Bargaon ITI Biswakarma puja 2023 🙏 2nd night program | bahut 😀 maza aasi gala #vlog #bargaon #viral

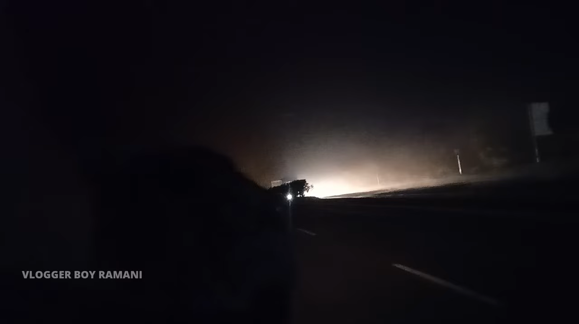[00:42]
चलो फ्रेंड्स आज जीमा बणगार चलो फ्रेंड आज जीमा देखवा लगी बणगार प्रोग्राम कहीं विश्वकर्मा पूजा हो तो आज दुई नंबर दिन है देखा कितना कड़ा प्रोग्राम
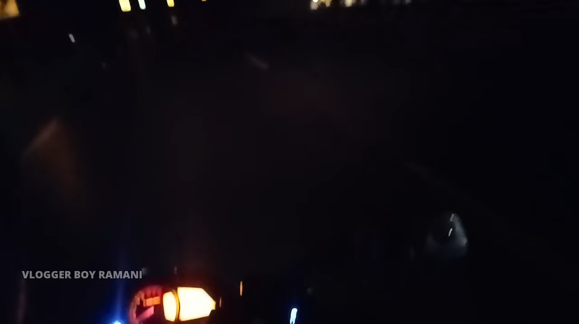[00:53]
हो तो आम गरिया मल बाहरी गलु बड़गा तीनों तीन किलोमीटर है बासुदान बैग रे जाऊँ ड्राइविंग कर बासुदान जाऊँ पूरा देख पूरा अंधार है कि आम नौ साढ़े नौ बजे यहाँ बाहर एटा जाऊ
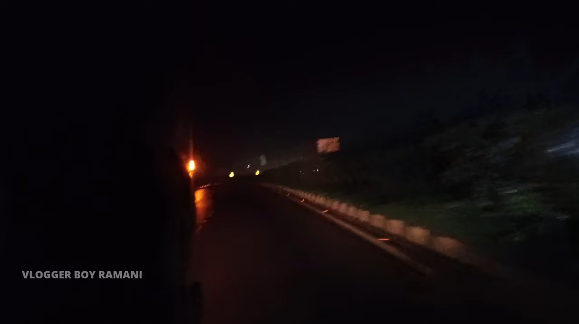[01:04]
ସେଇଟା ଆମେ ମୁଣ୍ଡା କ୍ରସ୍ କରୁଛୁ ତ ସବୁ ବରଷ ଆମର ବଣଗାଁ ପ୍ରୋଗ୍ରାମ ଅଛି ଏନ୍ତା ବିଶ୍ୱକର୍ମା ପୂଜାରେ ତ ଏଇ ବରଷ
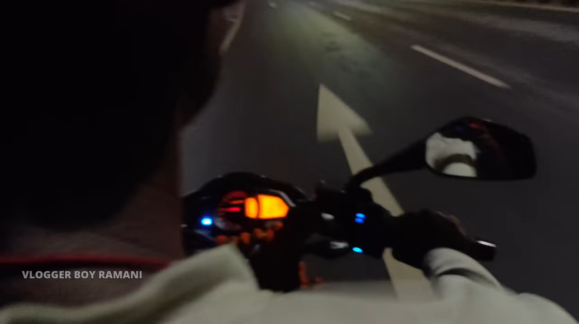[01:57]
ବାରିଶ ବି ଆସିଛି ଦେଖ ରୋଡ଼ ଭିଜି ଯାଇଛି ବାରିଶ ହେଉଥିଲା ବେଳେ ନେଇଯାଉଥିଲୁ ଏଇଟା ବାରିଶ ଛାଡ଼ିଲା ବେଳେ ଏଇଟା ଯାଉଛୁ
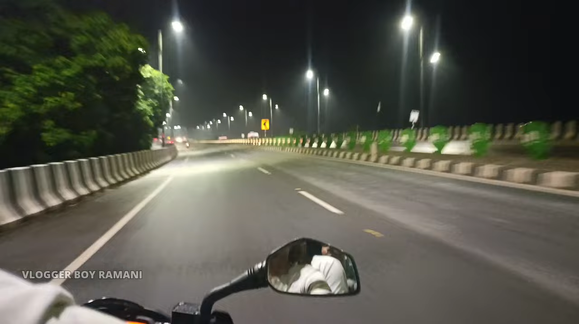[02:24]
କ୍ରସ୍ କରି ସାରିଲା ଏଇଟା ହେଉଛି ଆମ ରଣବୀର ଚକ୍ ଏଇଟା ବି କ୍ରସ୍ କରୁଛୁ ତ ପହଞ୍ଚିଗଲେ ଆମେ ବଣଗାଁ ପୁରା ଚକି ଟିକେ ନ ଦୂର ଅଛି